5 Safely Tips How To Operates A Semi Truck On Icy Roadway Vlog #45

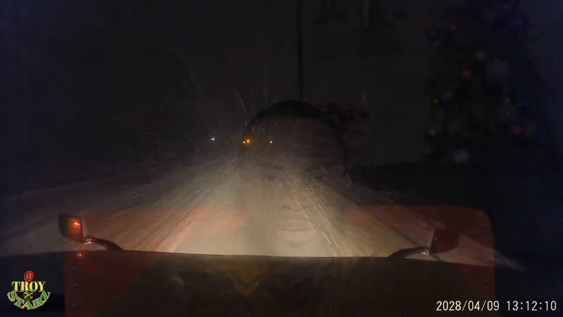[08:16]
and how to do it, you know. So it's like this, if you're on a road like this, you know what I mean?
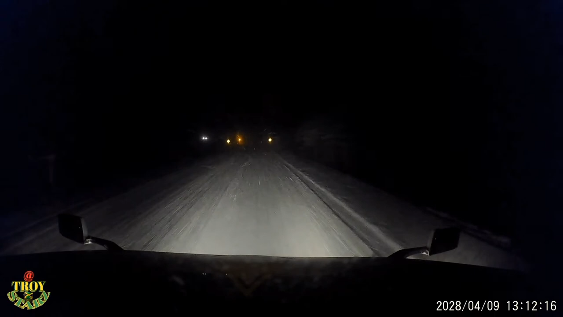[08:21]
If you can look closer, there's my four-way flasher on, right? So what that is for is basically let everyone know, be careful when you're overtaking. You know what I mean? Because the road is pretty bad, you know? I want you to take a closer look into my rearview mirror, that small rearview mirror out on the bumper there in the truck. Just take a, there's a truck coming up. Now that truck is overtaking.
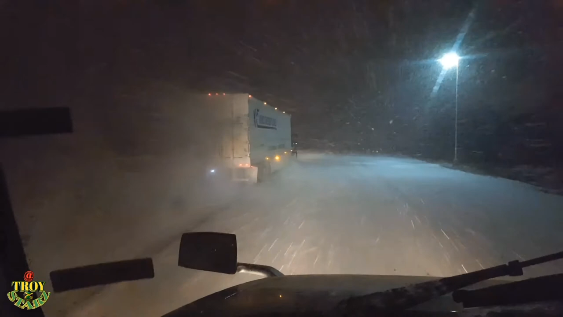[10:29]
like I said, he's going extremely fast. And what he does, he put the indicator from early,